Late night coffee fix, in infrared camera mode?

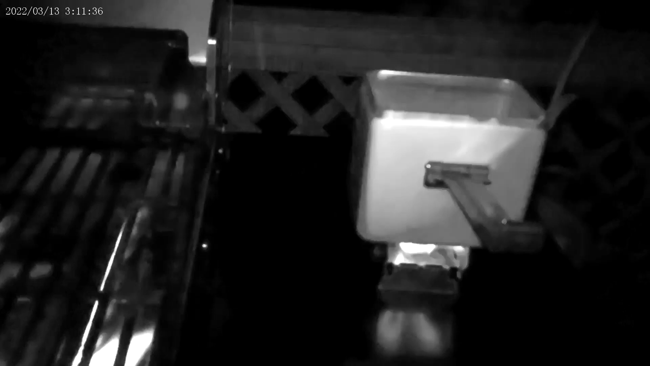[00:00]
well howdy friends I guess you can see I'm still alive despite what some people might say it's about 3 30 in the morning bored watching TV I'll come out here got my part of my Yugoslav mess get set up over here we got some coffee water going
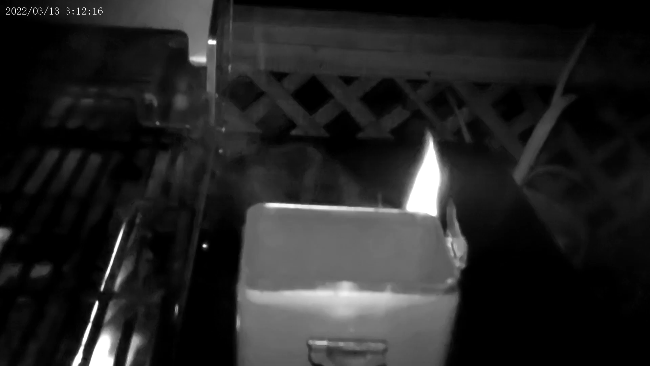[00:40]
that that handle is going to get hot because it's metal it's attached to the cat now what we're going to drink here I'm using infrared and I don't know how this comes out